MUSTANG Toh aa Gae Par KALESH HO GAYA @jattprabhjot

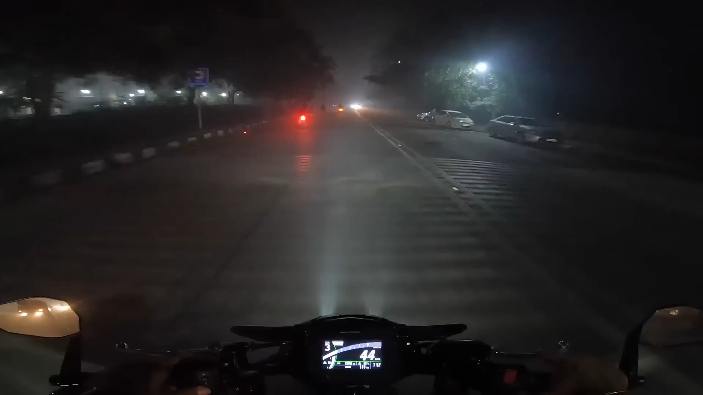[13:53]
ये देखो भाई कितना स्मोक है, वो भी दिल्ली में।